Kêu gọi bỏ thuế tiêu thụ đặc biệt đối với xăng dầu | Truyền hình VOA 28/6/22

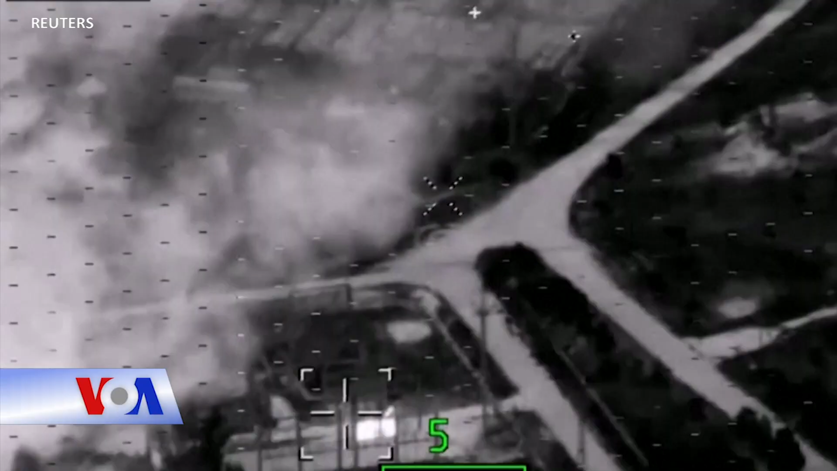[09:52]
Trong một tuyên bố, Bộ Quốc phòng Nga ngày 27 tháng 6 nói họ đã bắn bốn phi đạn trúng mục tiêu của họ là một nhà máy sản xuất vũ khí ở Kiev,